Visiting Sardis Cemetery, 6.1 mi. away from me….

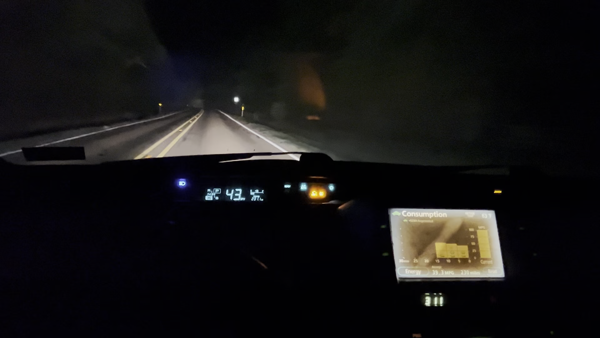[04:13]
go up to the loop 500 and take highway 7 back just because it's not in the woods and this isn't the right time to be in the woods right now with all the deer out
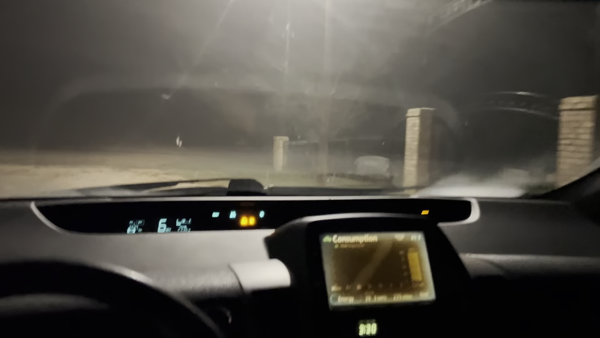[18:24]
home I guess this was a success Sardis Church
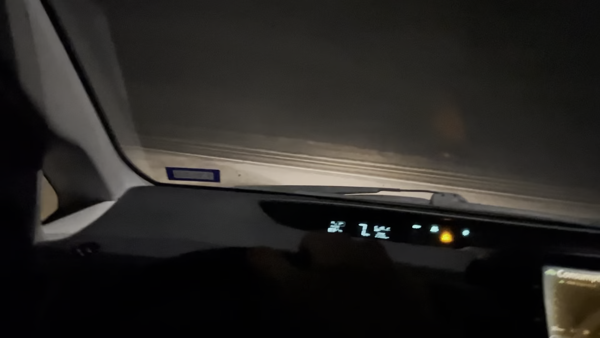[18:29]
sign's off right there I don't know if this church this church may not even be a church anymore or like being used anymore
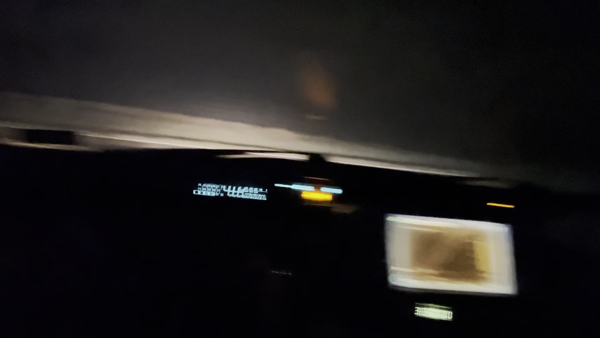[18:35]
I mean I'm sure it would be but